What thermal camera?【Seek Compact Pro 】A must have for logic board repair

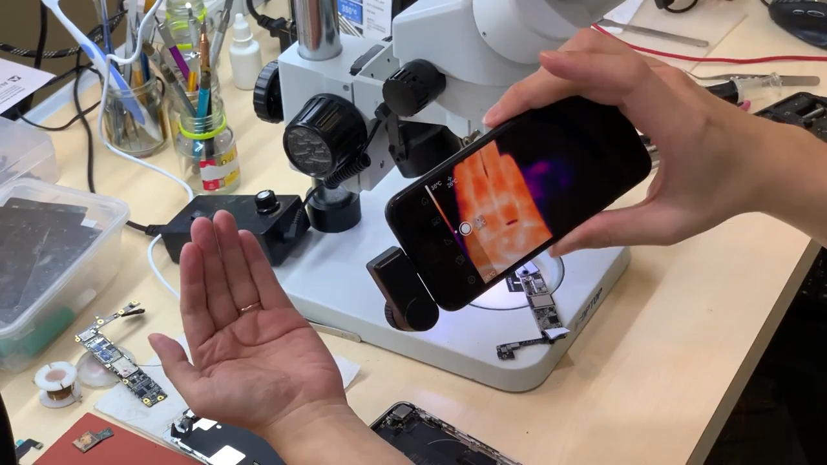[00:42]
You can look things in the distance So that means if you close
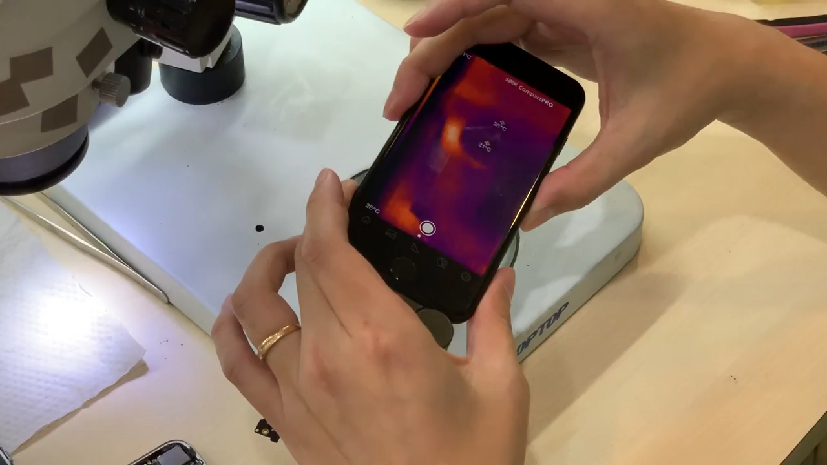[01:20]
I cannot see a thing It's all blur I can see the heat from here But I don't know where is it So no matter how you zoom in So I already rotate this thing No matter how you zoom in
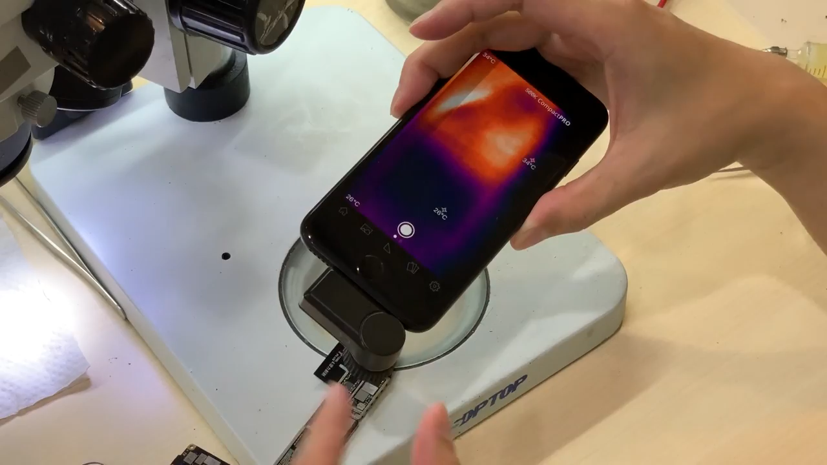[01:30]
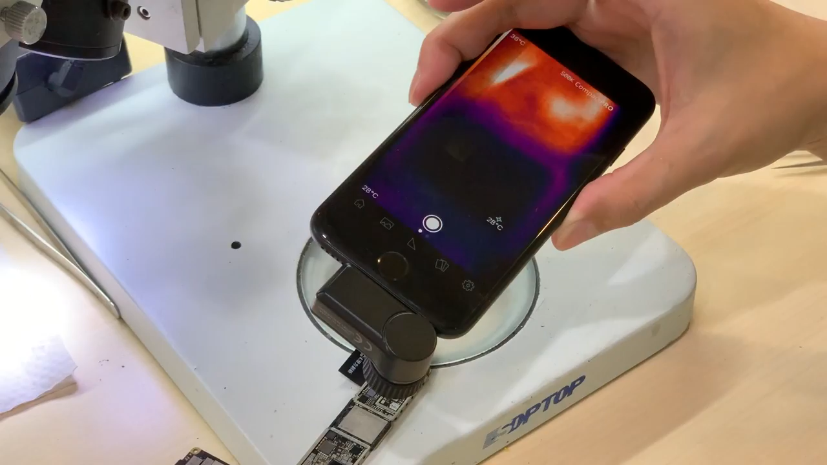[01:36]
So originally in design like this That's why we come out with a new tools And a new adapter Without need to modify the
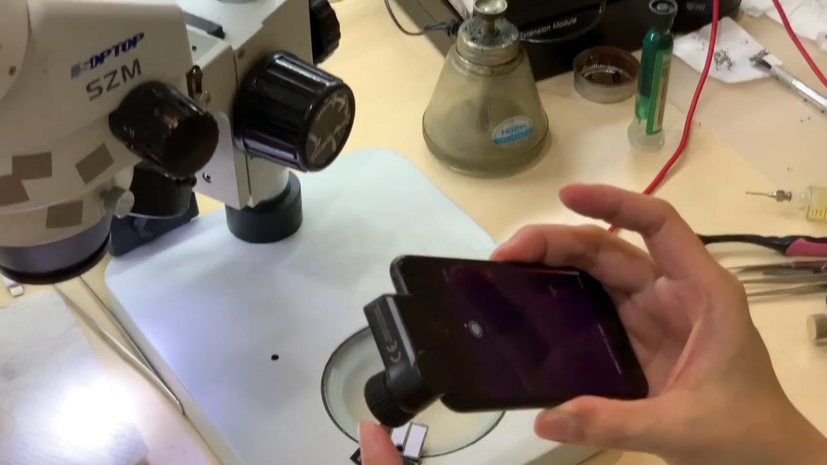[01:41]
lens So the new tools To put in And you have a clear view To the close view So you can see If I put on it We can see every IC and the resistor
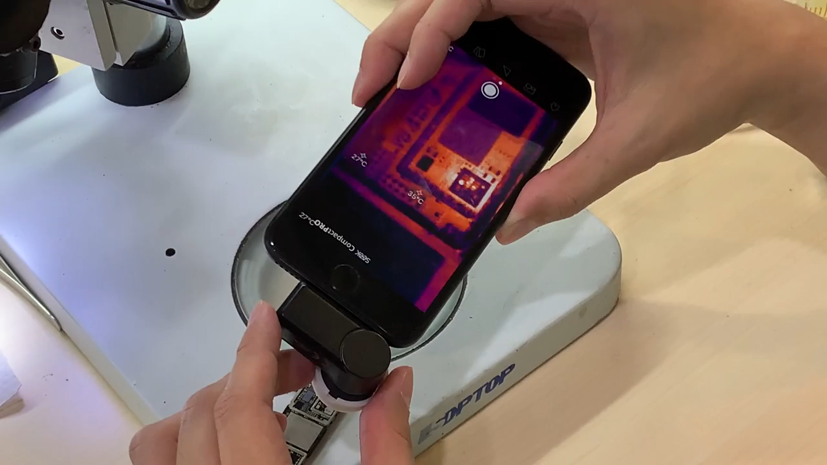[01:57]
And the capacitor If I take it off It becomes blur again So we are selling this kind of things
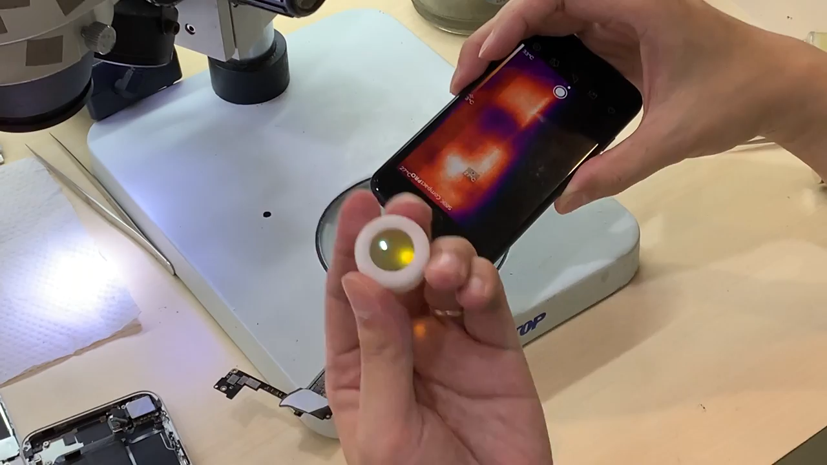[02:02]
So you can keep both Original lens for the far distance And the modification lens For the close distance So yeah Let's go